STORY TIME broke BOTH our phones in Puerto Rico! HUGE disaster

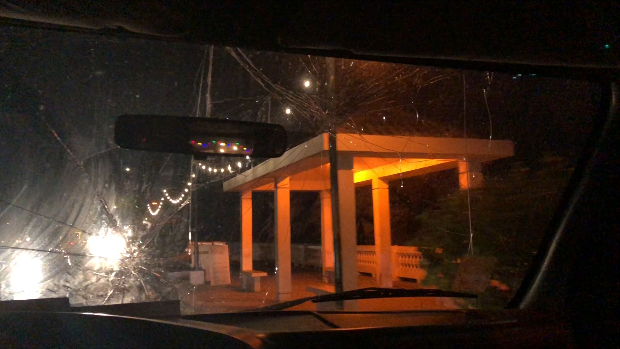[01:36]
And it's this super creepy, just brown van with the windshield broken, side mirrors broken.
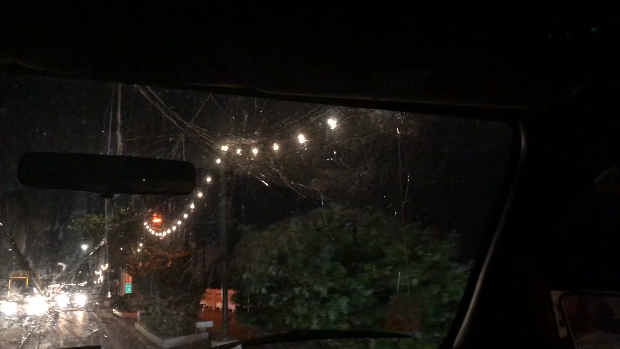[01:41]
It was incredibly creepy. And now there's this dude telling us, hey, I'm the guy of the bio tour, please get in my van.